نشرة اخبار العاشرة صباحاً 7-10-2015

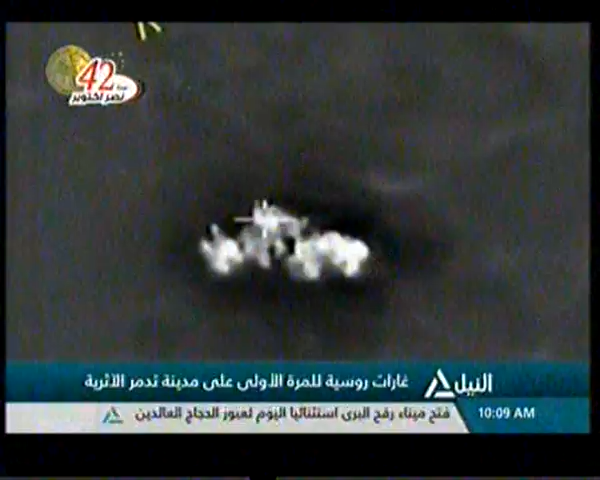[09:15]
مدينة تدمر ومحيطها ما أدى إلى تدمير عشرين عربة مصفحة
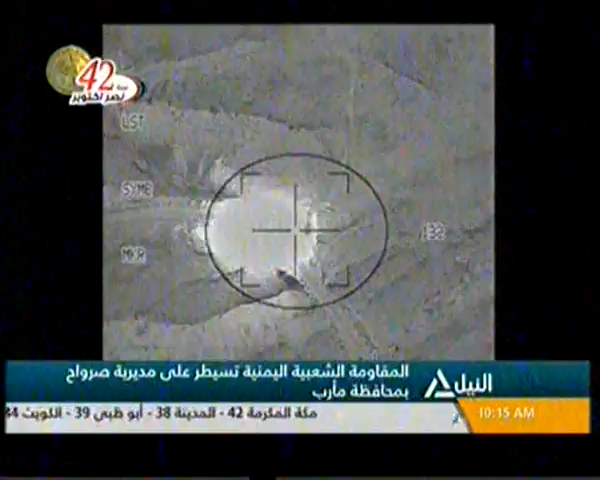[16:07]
تجمعا للحوثيين في جبل الأبراج جنوب شرقي مدينة التعز